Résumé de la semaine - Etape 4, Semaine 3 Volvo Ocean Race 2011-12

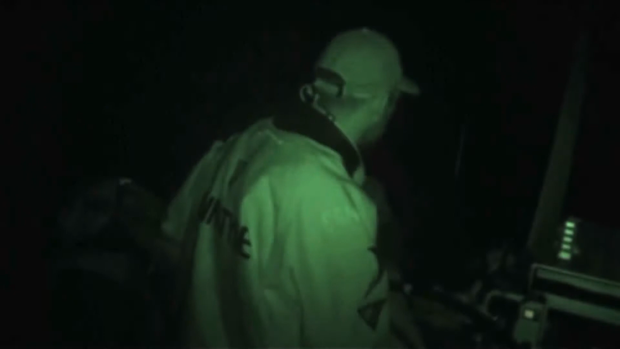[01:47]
Telefonica et Camper font route en pleine nuit au milieu des récifs, des courants et des dévents des îles Salomon.
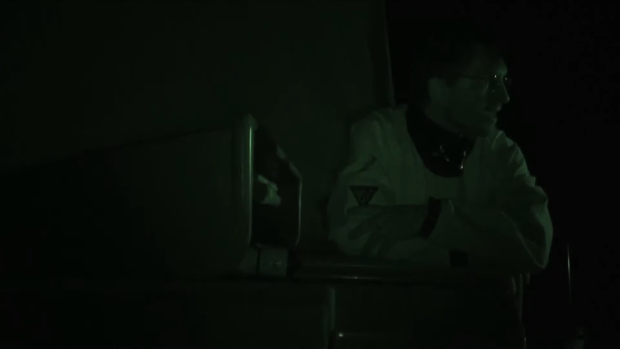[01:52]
Avec le lever du soleil qui n'est pas attendu avant plusieurs heures, il faudra encore un peu de temps avant que les équipages ne réalisent où ils sont passés.